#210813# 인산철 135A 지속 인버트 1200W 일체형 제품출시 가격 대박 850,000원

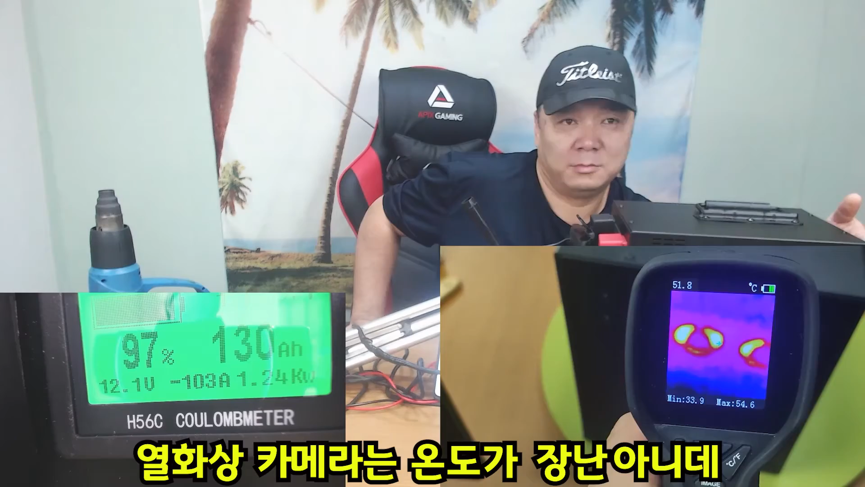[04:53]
펜쪽은 지금 보면 맥스가 64도까지 나옵니다 펜쪽은 상부 케이스 쪽은
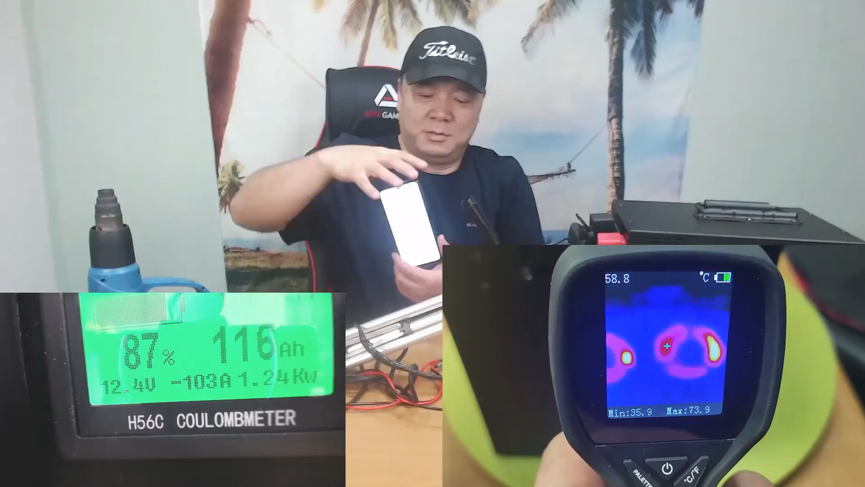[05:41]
On screen: spot 58.8°C, max 73.9°C, min 35.9°C
확실히 펜쪽이 열이 상당히 뜨겁게 나옵니다 상부 쪽은 상부 쪽은
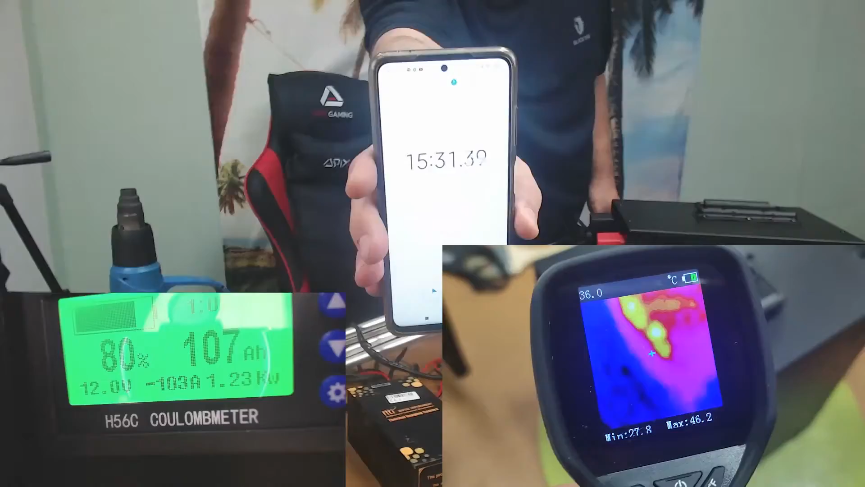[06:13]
On screen: max 46.2°C, min 27.8°C
케이스 상부쪽은 40도가 가장 열 많이 나고요
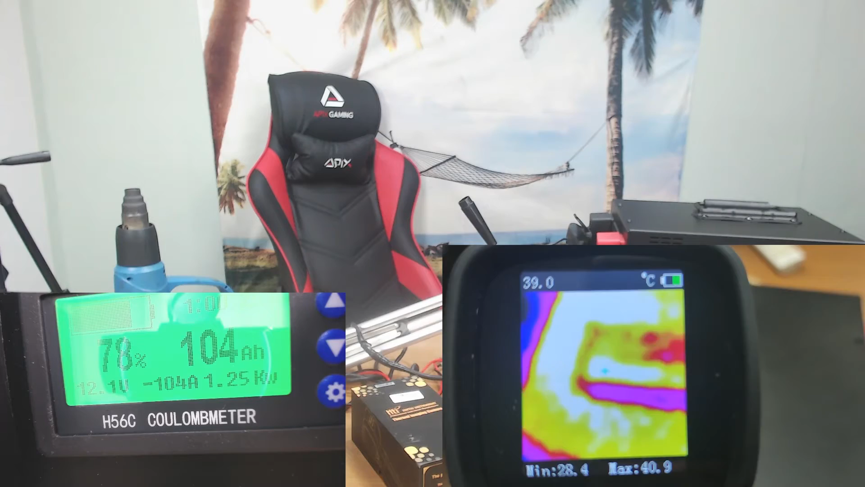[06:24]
On screen: spot 39.0°C, max 40.9°C, min 28.4°C
그래도 뜨겁다는 느낌이 별로 안 뜨거운데